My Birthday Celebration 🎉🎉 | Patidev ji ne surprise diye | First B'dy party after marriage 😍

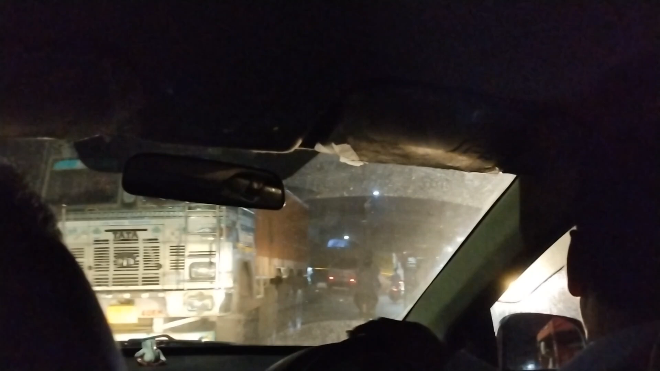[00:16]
यहाँ पे देखिए बहुत ज़्यादा जाम लगा हुआ है, भीड़ था। तो यहाँ पे सरप्राइज़ कुछ, आज मेरा बर्थडे है तो सभी को हैप्पी बर्थडे विश कर दीजिए मुझे कमेंट में जल्दी जल्दी।